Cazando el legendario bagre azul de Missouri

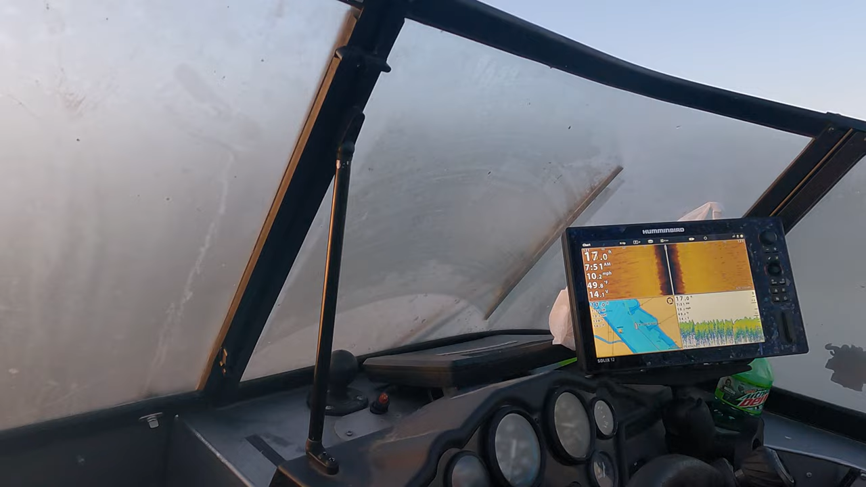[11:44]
Estamos buscando el tipo de fondaje que hay y a los huecos donde nos vamos a meter, que sería en esos lugares donde estaríamos ahora.